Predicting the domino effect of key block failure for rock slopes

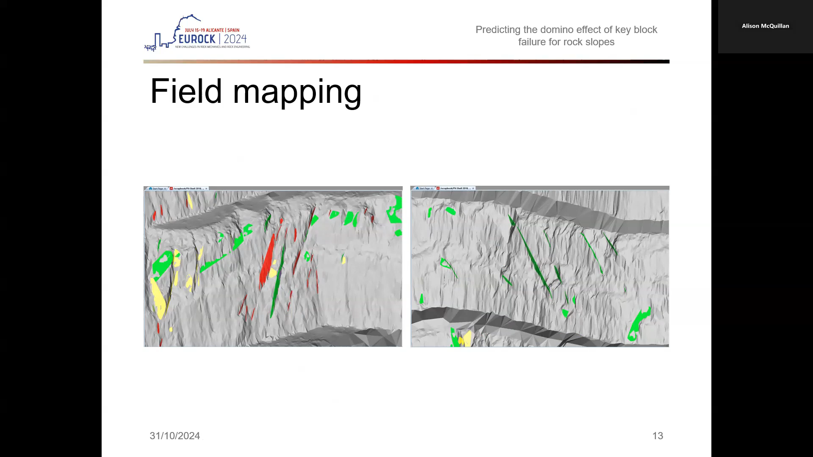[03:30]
And over here, this one, this one, and this one. Agree? In the stereo net analysis, this is not obvious to us, but viewing in 3D, we can more readily identify limitations with our data set and complete necessary sensitivity analysis to overcome and account for these limitations.